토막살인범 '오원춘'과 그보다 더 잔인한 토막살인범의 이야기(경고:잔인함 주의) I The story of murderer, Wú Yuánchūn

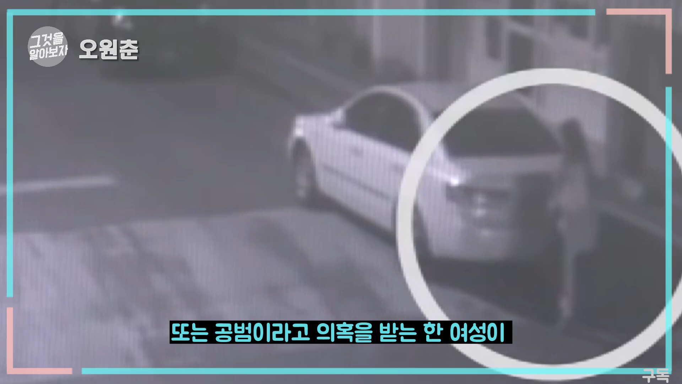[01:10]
받는 한 여성이 CCTV에 목격되어 파장이 일었었다 당시 피해자는 그날따라 퇴근이 늦어지는 바람에 버스가 끊겨 불가피하게 도보로 귀가했고 그 와중에 참변을 당했다 당시 해당 거리는 낮에는 차가 다니는 길이지만 날이 저물어 길과 상점들의 불이 꺼지면